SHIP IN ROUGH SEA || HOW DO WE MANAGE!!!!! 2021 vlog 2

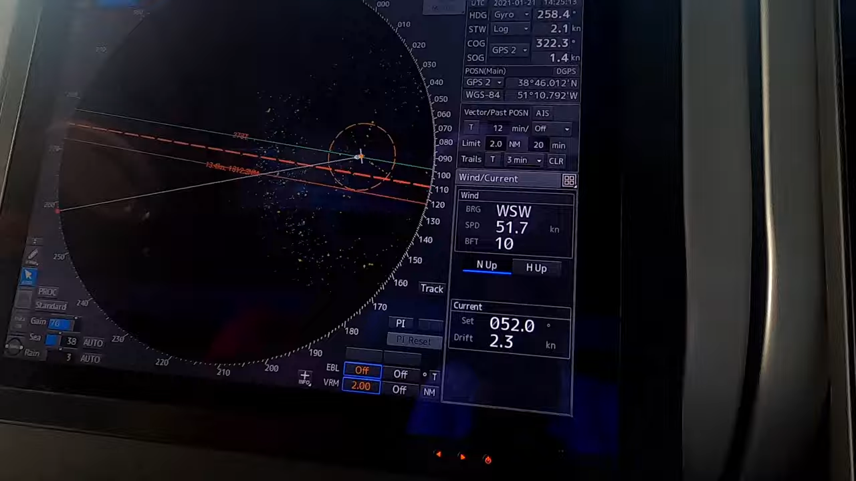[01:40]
ओके, ये जो दिख रहा है आपको ना, बेसिकली ये है शिप का स्पीड।
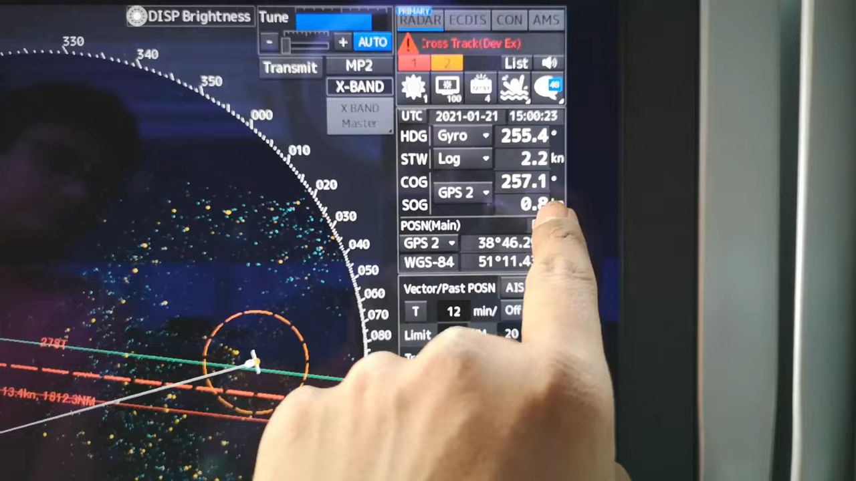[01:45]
अभी विंड मैंने आपको दिखाया था, ये है शिप का स्पीड, यानी कि 0.81 नॉट, यानी कि शिप ऑलमोस्ट रुका हुआ है सामने से स्वेल है ना,